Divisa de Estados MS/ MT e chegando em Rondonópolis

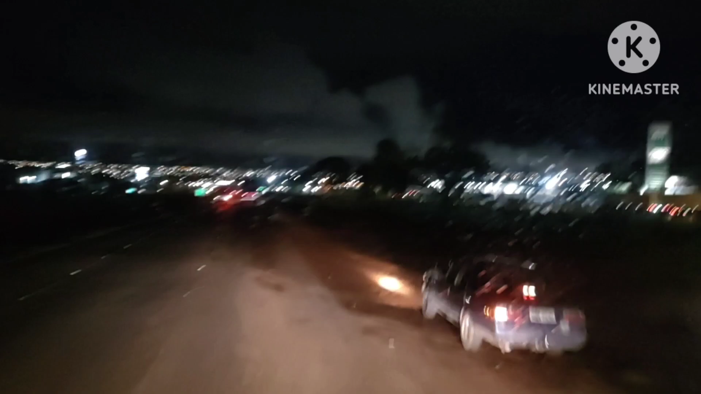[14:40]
Onde a gente tem abastecimento aqui nesse aldo aqui, entendeu? Estão aí. É, lá embaixo eu vou pegar a saída para as direita. Geralmente é um trânsito do caramba. Hoje eu acho que tá cegado, porque é domingo, né? Acho que tá cegado hoje.
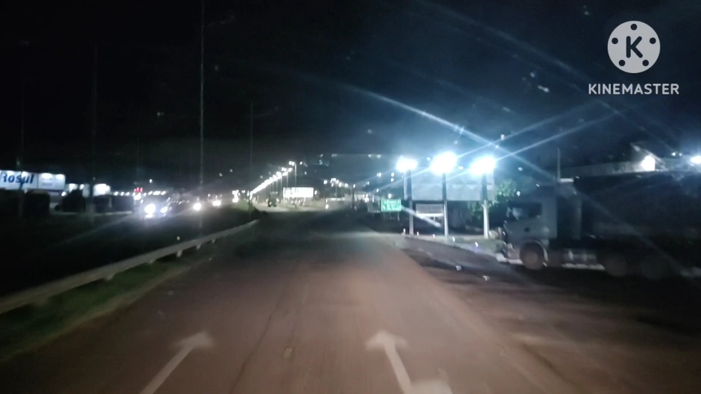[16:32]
Aí eu mantenho todas as direitas aqui, ó, porque tem a direita principal e essa aqui, ó. Eu mantenho essa daqui, ó.
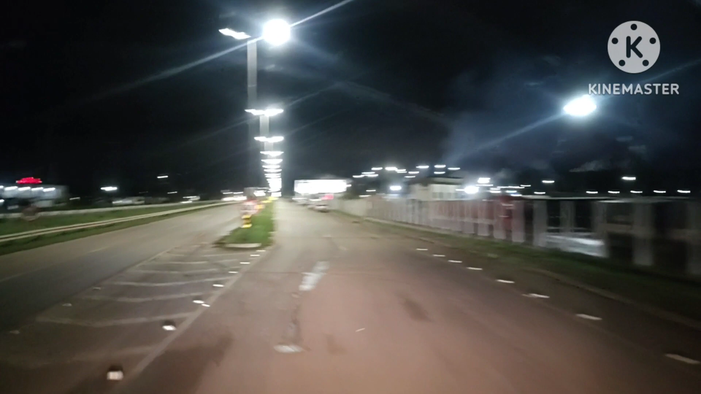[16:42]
Também acho que dá pra ir por lá também, acho que deve ter entrado mais. Sempre me garanto por aqui, né? Lá em cima.
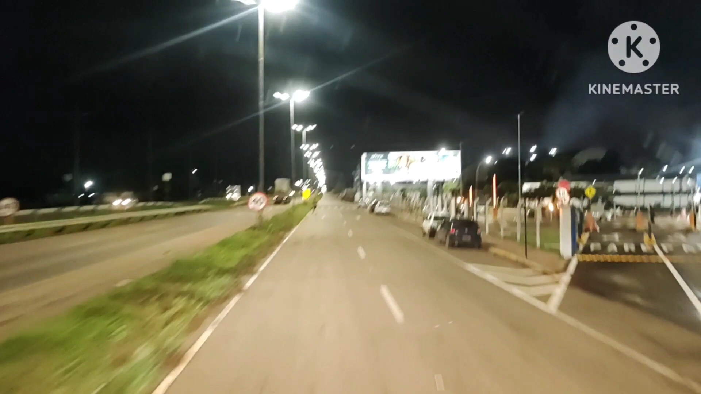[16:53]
Tô chegando, olha lá, dá pra ver de longe a plaquinha da Scania. Cheguei na tarde da Scania.